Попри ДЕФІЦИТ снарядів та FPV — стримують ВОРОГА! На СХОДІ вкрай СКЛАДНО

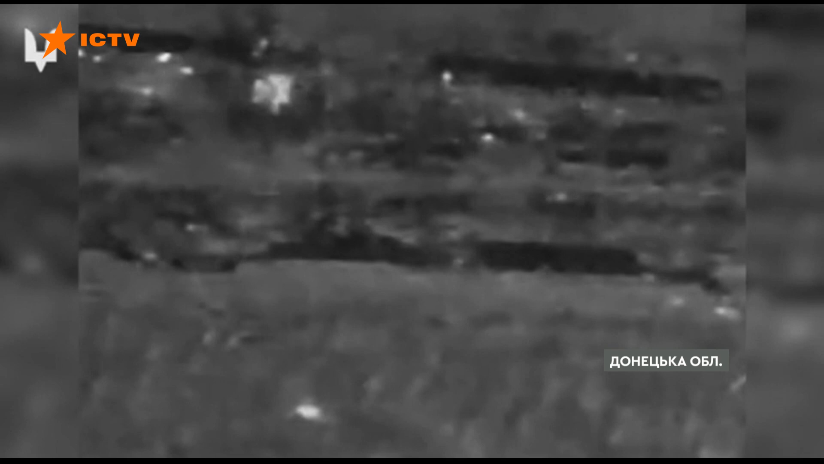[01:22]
Не менш спокійно і на Бахмутському відтинку фронту. Тут зафіксовано 24 спроби противника прорвати оборону.
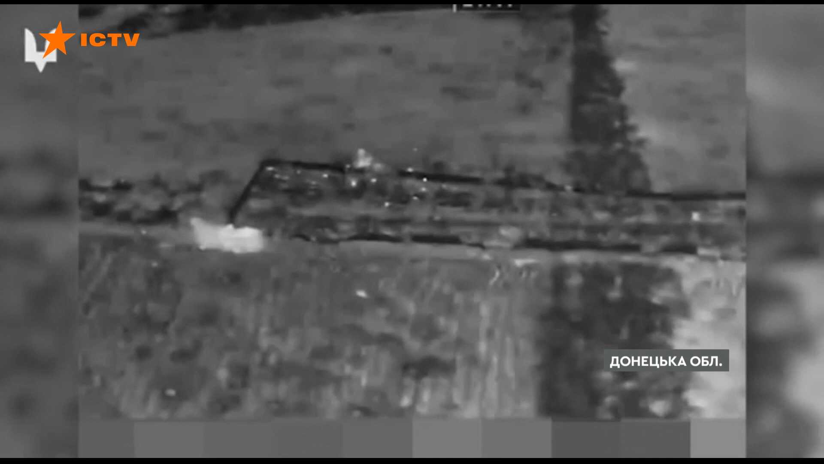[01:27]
Усі безуспішні. Наші воїни знищують живу силу та техніку росіян.